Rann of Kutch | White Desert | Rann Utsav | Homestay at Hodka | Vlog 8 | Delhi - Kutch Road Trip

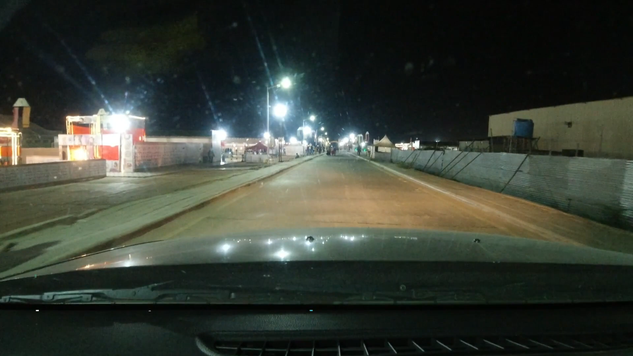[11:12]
तो ये है टेंट सिटी जहाँ पे फूड कोर्ट वगैरह बनाया हुआ है. काफ़ी अलग अलग फूड आइटम्स हैं यहाँ पे.
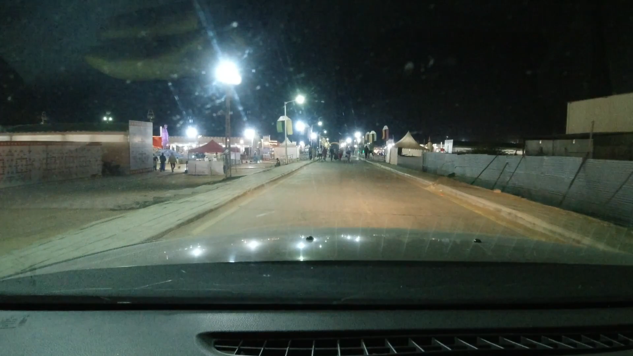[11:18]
मुझे लग रहा है पंजाबी राजस्थानी इस तरीके से अलग अलग पवेलियन टाइप बना हुआ है.